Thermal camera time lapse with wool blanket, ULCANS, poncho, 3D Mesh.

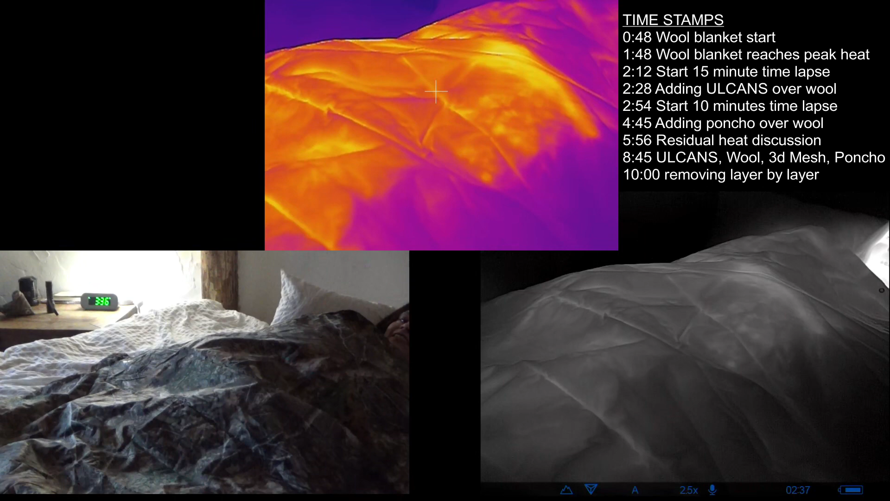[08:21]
yeah it's it's too diffuse i can tell that there's contact like that spot where you're directly touching is really hot that heat bleed through is very strong
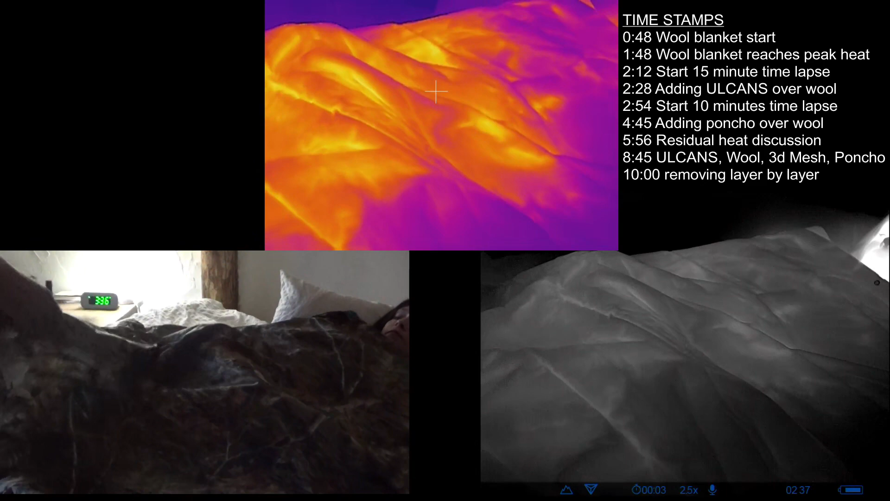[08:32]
yeah i was curious it's an umbrella like material i wondered how well it would do in direct contact definitely needs a standoff of some kind
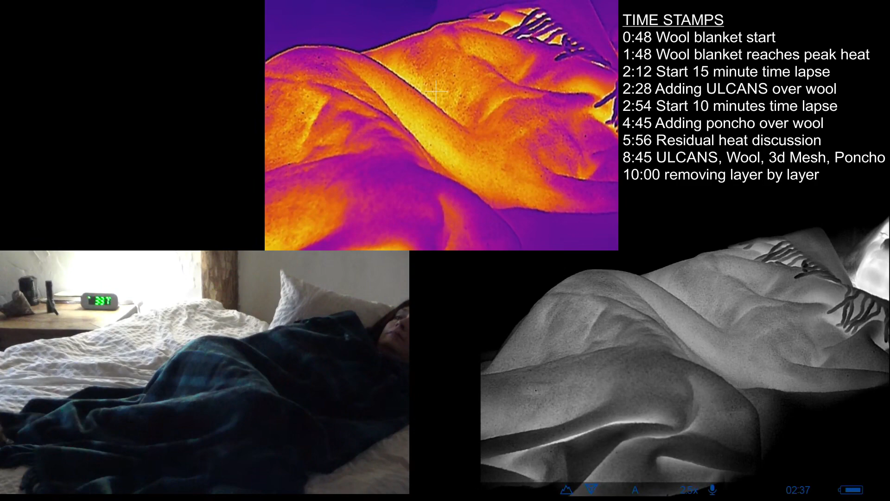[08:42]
you're probably not going to complain because i'm layering on and you're freezing so we've got a wool blanket 3d mesh
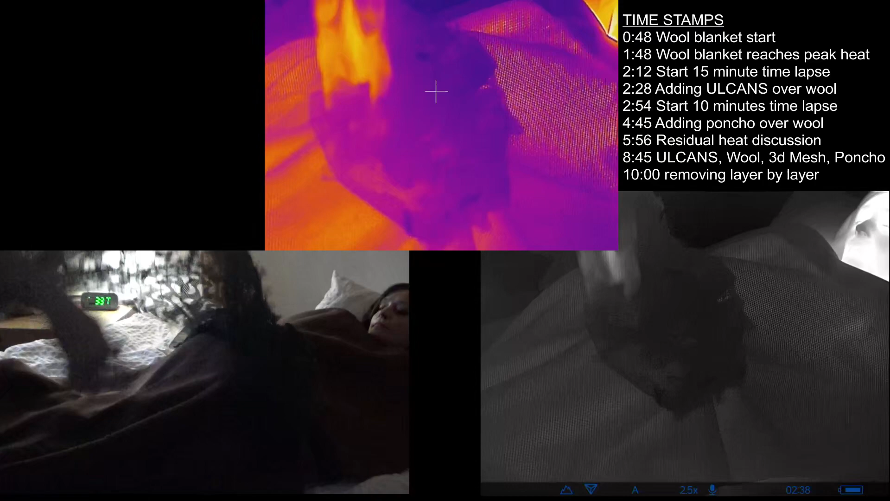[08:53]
the oil cans
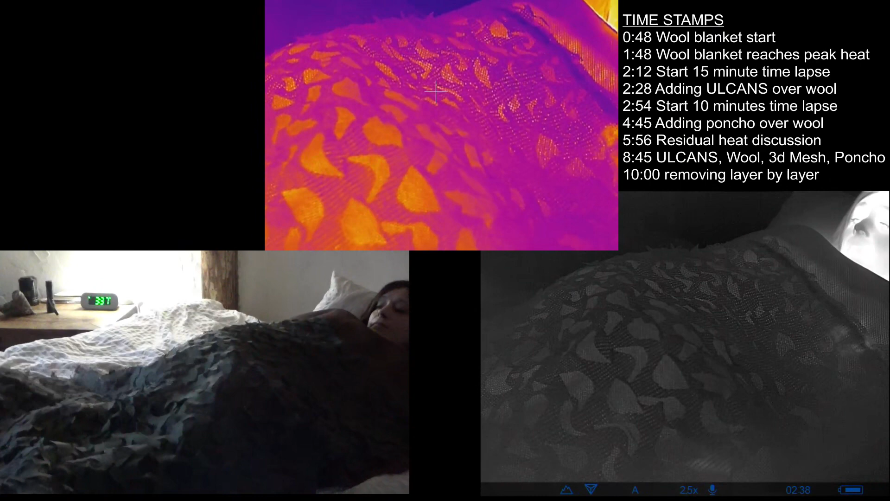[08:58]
and then the poncho cold weather offs
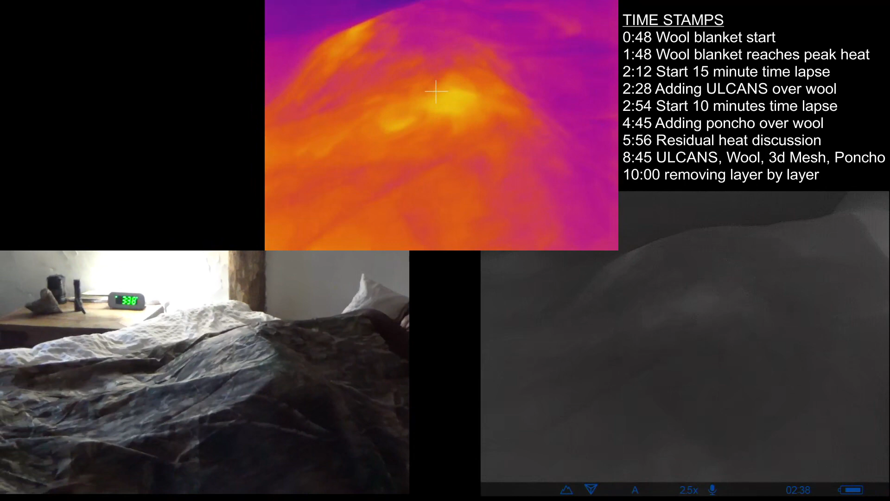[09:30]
even that fairly quickly on that heat spot over your hips
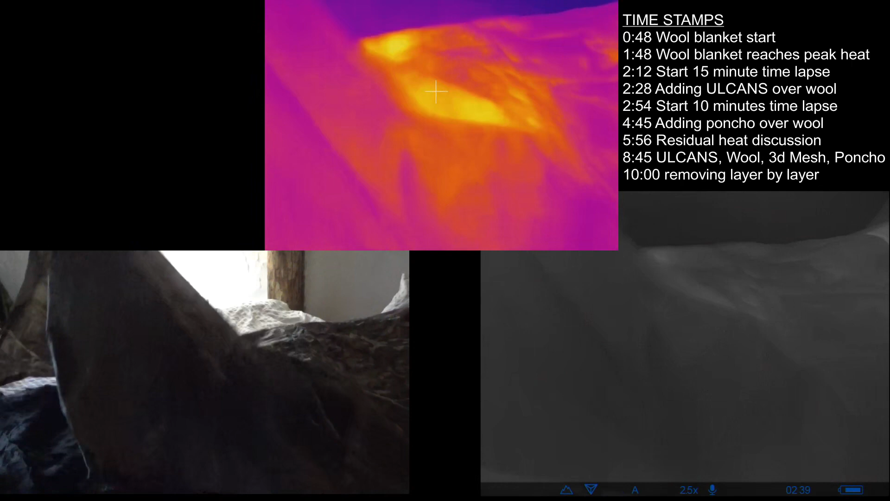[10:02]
move the poncho let's see if that spot's still showing ah the oil cans is so cool looking just a neat material it does do a good job of breaking it up but you can definitely still see the heat is there do you have any fingers in point now?